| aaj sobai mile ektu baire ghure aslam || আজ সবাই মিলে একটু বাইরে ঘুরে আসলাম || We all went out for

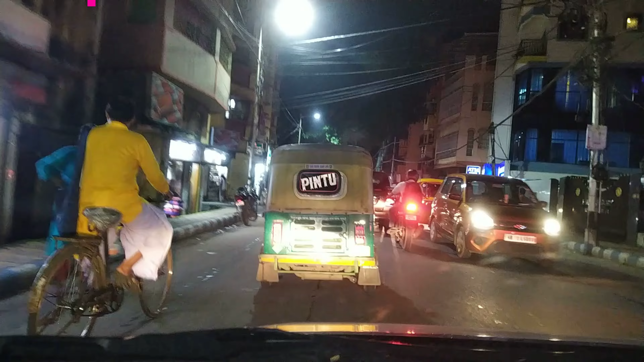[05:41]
रास्ता ता देखो रास्ता गिंतु बेश भालोई जैमाच्छे
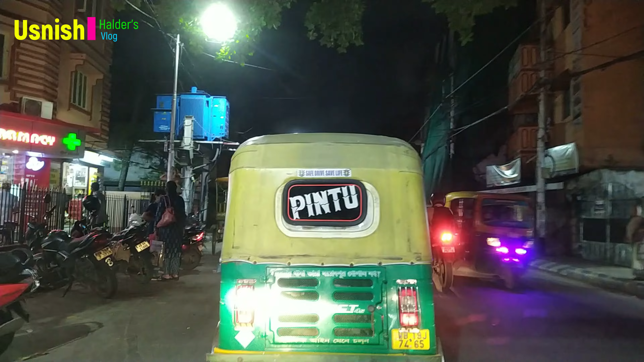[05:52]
आम्रा आखोन जाच्छी धोशार दोकाने आम्रा एर आगेयो धोशा
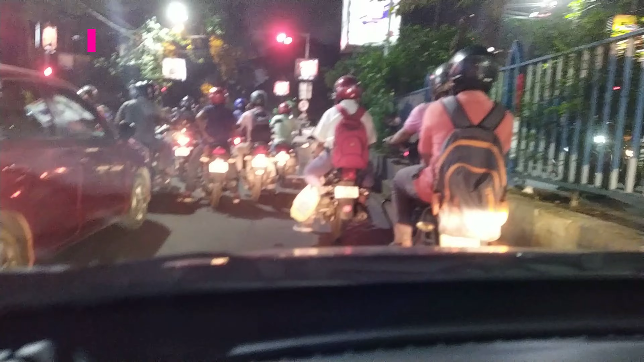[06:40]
जैमाच्छे प्रोचूर दारी दारी आच्छे तो